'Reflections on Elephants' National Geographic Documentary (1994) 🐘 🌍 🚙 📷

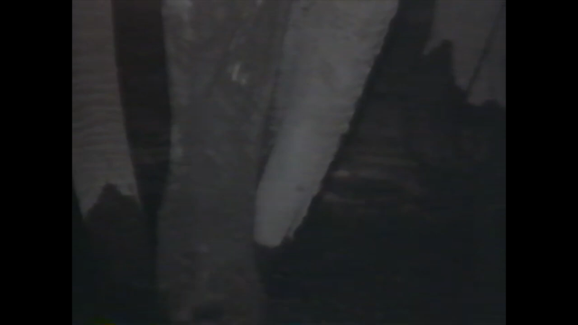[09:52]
When a mud-covered dominant bull returns, the ghostly elephant should retreat, but the water still beckons him.